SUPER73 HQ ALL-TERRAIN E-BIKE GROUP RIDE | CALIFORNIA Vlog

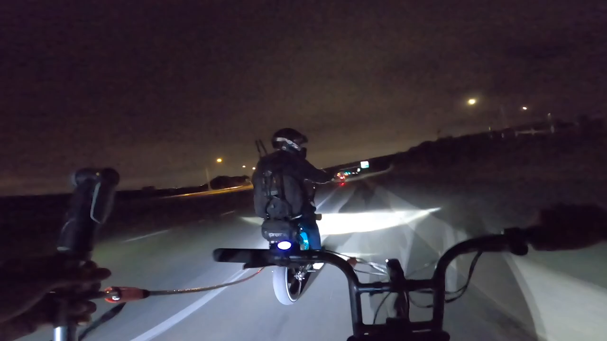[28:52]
I never thought I'd be riding on the highway in California on a Super 73 TX. Getting pulled by another Super 73.
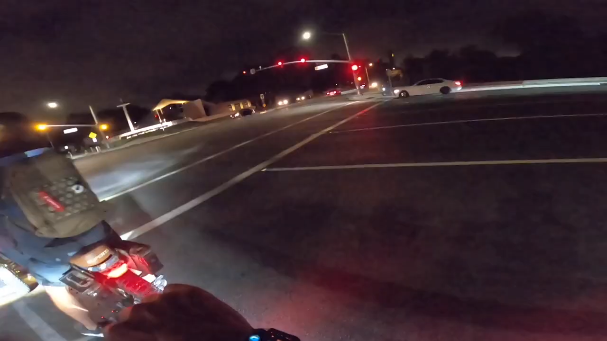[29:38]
That car was coming right from pushing your ass to your ass. Thank you. Oh, really?
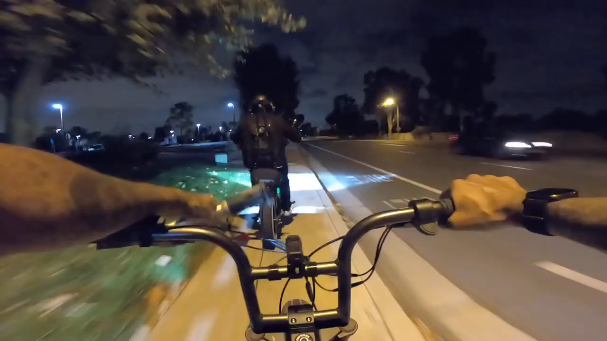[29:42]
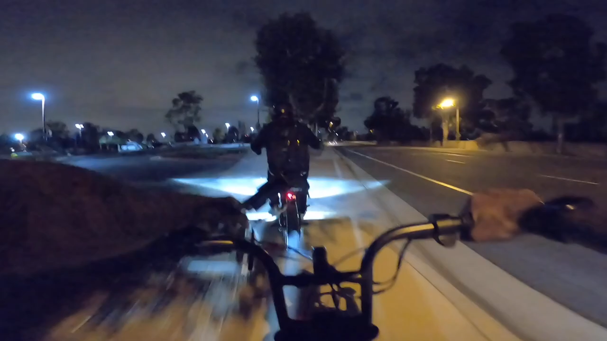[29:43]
Thank you, man. Yo, hold up, hold up, hold up.
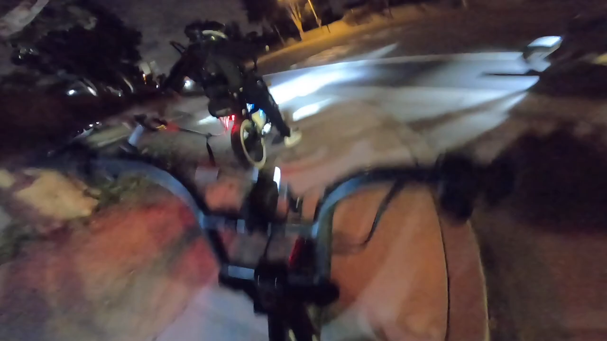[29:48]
Hold on, hold on. Yo, that was so sketchy, dude. Dude, you go off the curb, I was like, he's gonna die. I didn't fucking... Yo, that was one-handed, dude. I was like, oh. Dude, that was like, last minute I saw it, dude. All right.